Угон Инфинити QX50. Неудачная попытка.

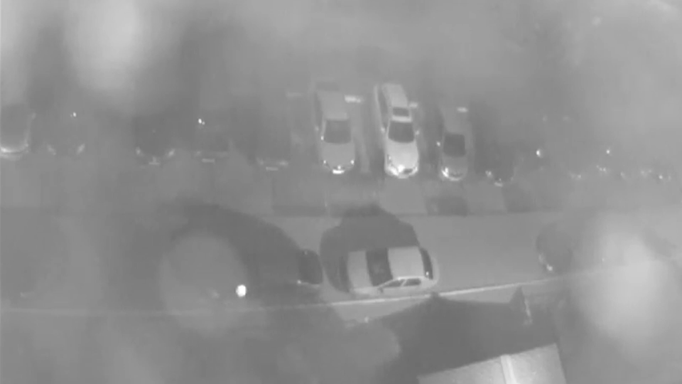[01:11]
Один человек заглянул в салон, по всей видимости, в поисках видимых частей дополнительной охранной системы. Но не найдя их, он дает обратную связь своему подельнику, и тот идет к капоту автомобиля. Находясь около декоративной решетки радиатора, некоторое время он явно проводит какие-то манипуляции. Затем угонщики удаляются от автомобиля, поэтому при осмотре мы видим на решетке повреждения в виде царапин.
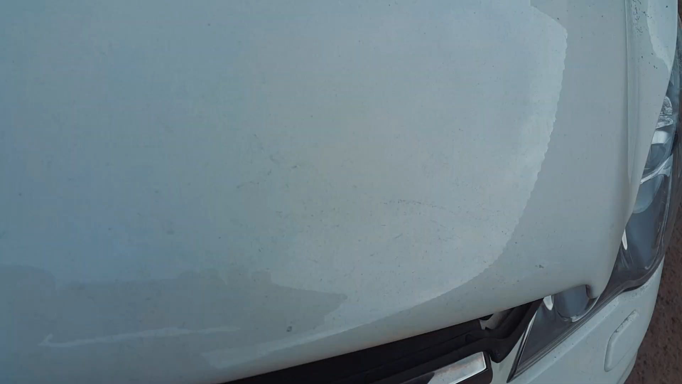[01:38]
При более детальном рассмотрении, после открытия капота, выяснилось,
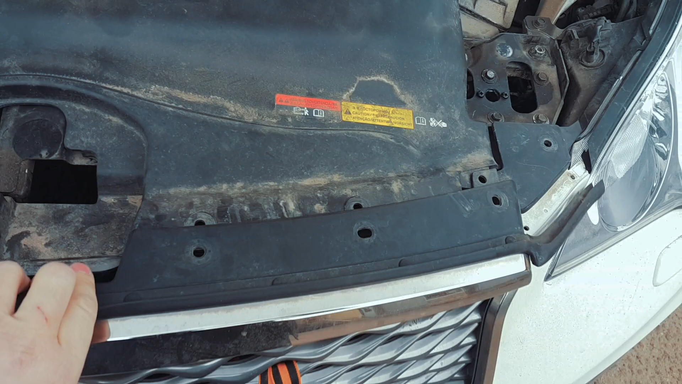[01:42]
что угонщикам были перерезаны провода, идущие к штатным звуковым сигналам, чтобы исключить при вскрытии громкое срабатывание заводской сигнализации. Клаксоны расположены с правой и с левой стороны радиатора.
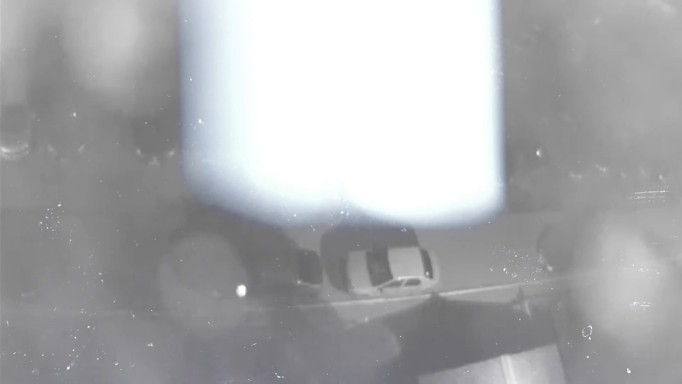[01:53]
Через некоторое время угонщики возвращаются. Один из злоумышленников вновь направляется к машине. Он довольно долго проводит время в районе водительской двери, а затем уходит.